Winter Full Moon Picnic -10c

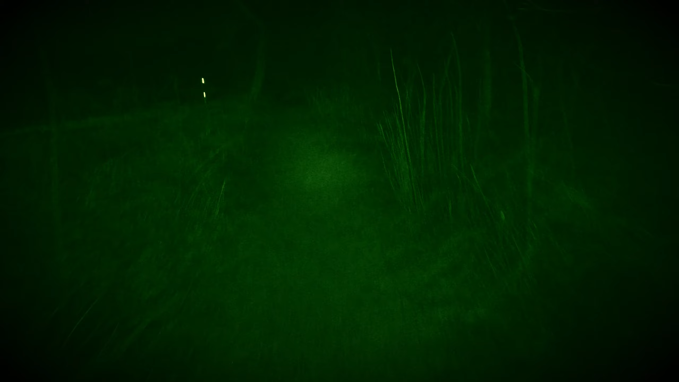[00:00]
me. All right, let's go. That's, I think that light is, see that light there? We gotta go there.
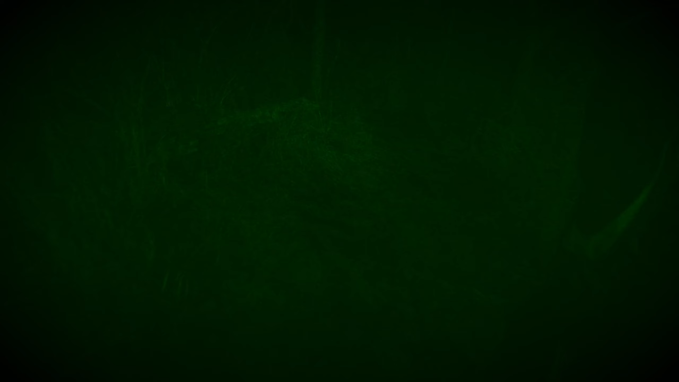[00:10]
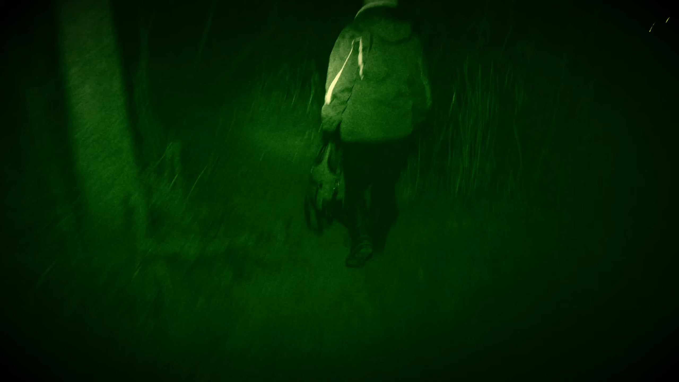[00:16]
Did you bring your handbag? What do you got in there?
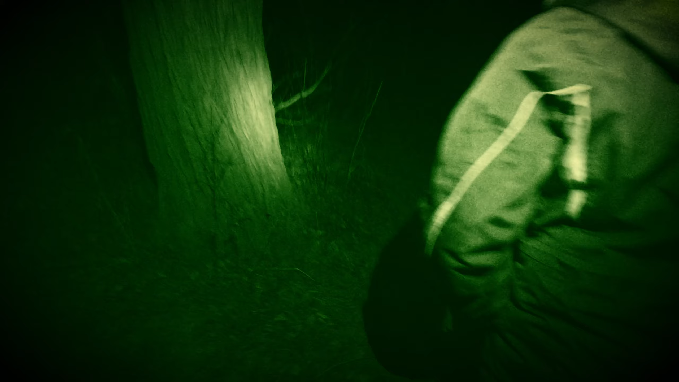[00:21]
I got something to put on the fire. I got mushrooms that you can put on a stick.